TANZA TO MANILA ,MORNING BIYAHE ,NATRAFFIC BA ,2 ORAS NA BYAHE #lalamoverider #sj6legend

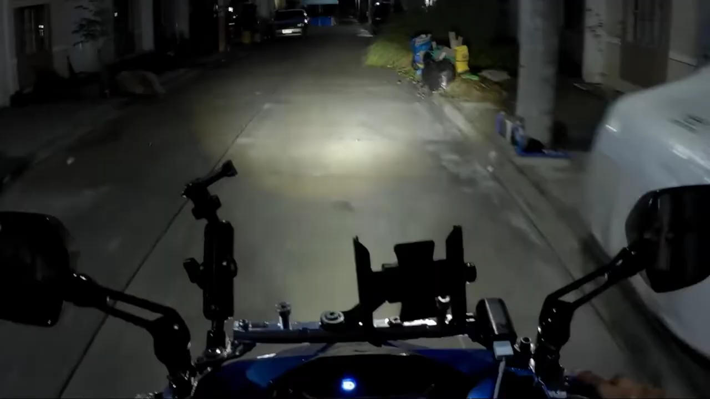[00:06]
morning. Walis kami dito sa Tansa ng 5:19 ng umaga.
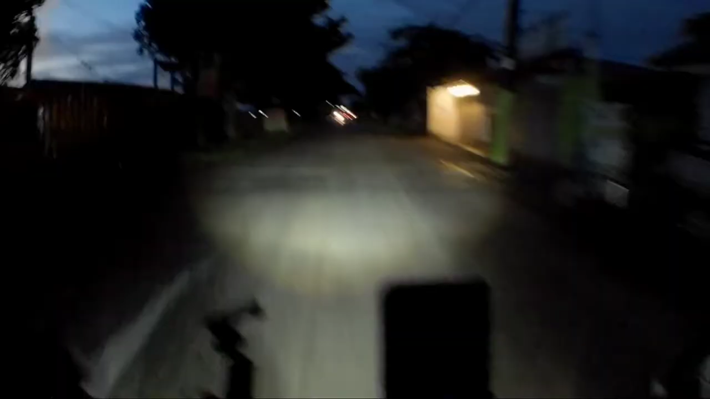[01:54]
Parang madilim pa nga dito. Dati kasi noong May, June, July, ano kasi, alas 5 pa lang, napakaliwanag na. Ngayon, iba. Alas 5, madilim. Iba na yung panahon.